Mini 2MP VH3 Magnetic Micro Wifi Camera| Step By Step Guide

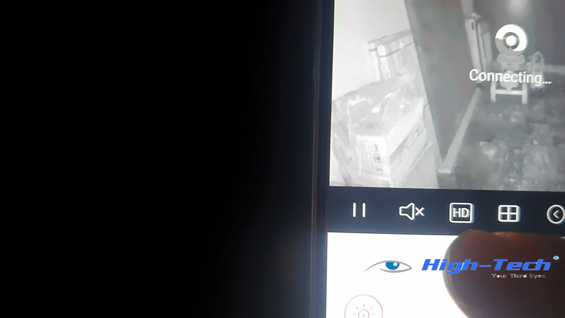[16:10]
इसको फ्रीकर करूंगा तो मजीद के लिए रहा जाएगा और यह बहुत वाज़ा दिखा रहा है आपको रिजल्ट हालागे मिनी साइथ है लेकिन इसका रिजल्ट अच्छा है रात के बाद तो